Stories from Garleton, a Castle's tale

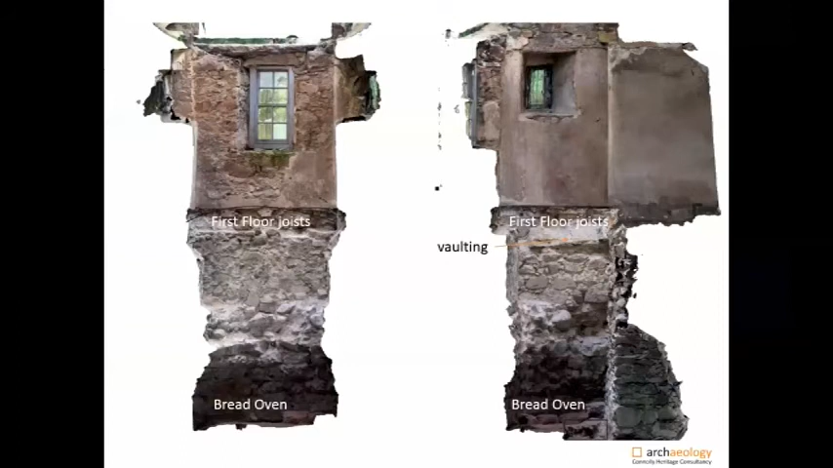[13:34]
As one of the most intriguing discoveries of 2020 was an apparent empty space between the bread oven and the first floor of the stair tower. This was all revealed during the photogrammetric survey. Our favourite interpretation for this low vaulted void is that it served as a hidden chamber, or dare I say it, dare I say it? I think you should. I'm going to say it. It's a priest hole. Indeed, our highly scientific calculations have shown that you can hide at least two lean Jesuits in there.